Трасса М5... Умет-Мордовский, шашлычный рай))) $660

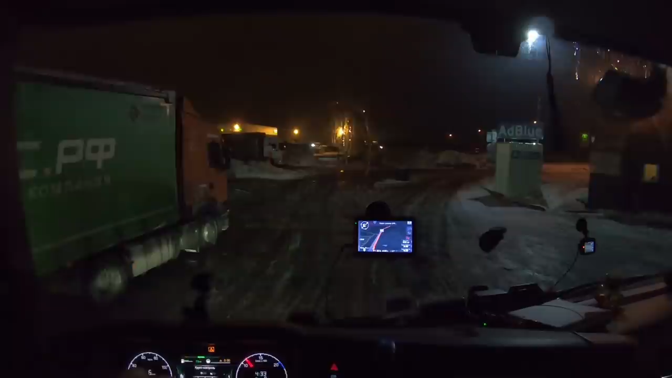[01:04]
выруливаем стоянка вот после рязани как которую вчера собирались нее и заехали еще места были нормально переночевали выспались сегодня у нас уже четверг 20 20 28 до 28 а ведь мест уже нет на стоянке васяга
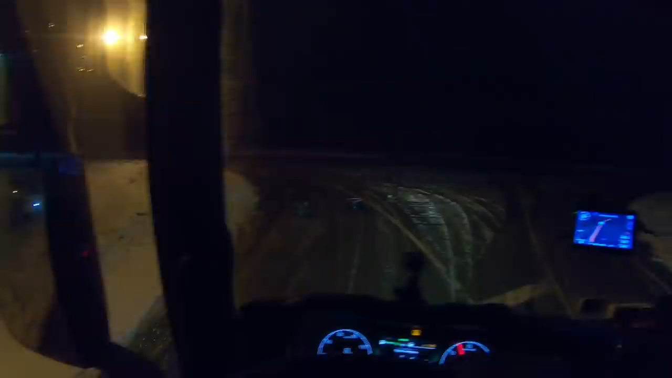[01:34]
случайно от положили эти не заезжали больше же места освободились во всяком случае только что 2
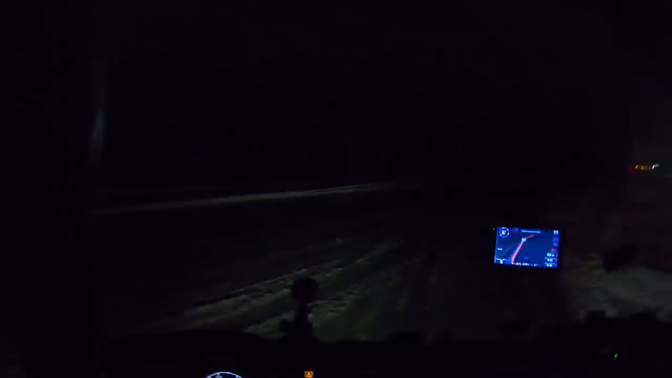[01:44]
28 января 432 километра нам до таможни в пензе что у нас не хотят до ну ли дождь то ли снег снег с дождем
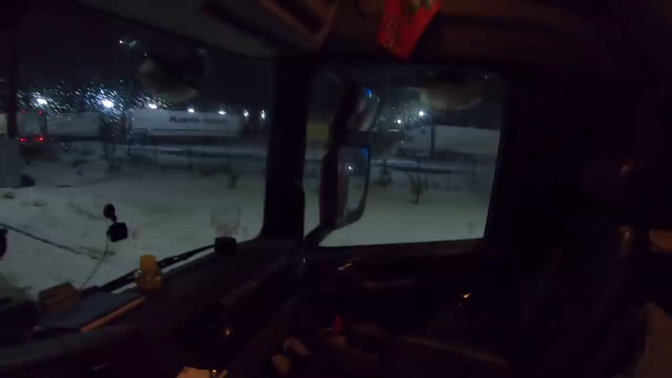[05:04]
а тут вот я и не знал на газпроме тоже огромнейшая стоянка раньше здесь ничего не было и по-моему газпром этот расстроился такой поменьше был вообще был никакой такой